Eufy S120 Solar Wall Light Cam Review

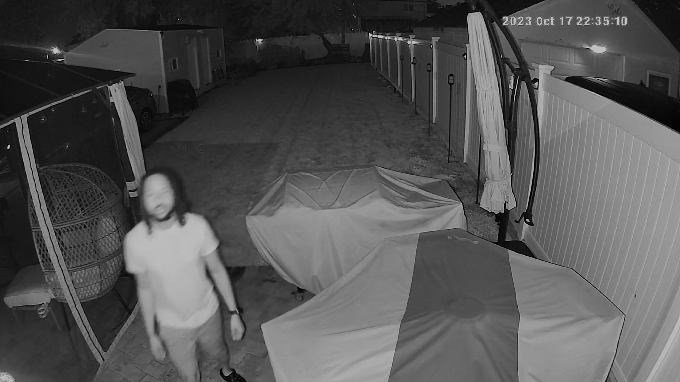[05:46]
this is what the camera looks like at night with the lights on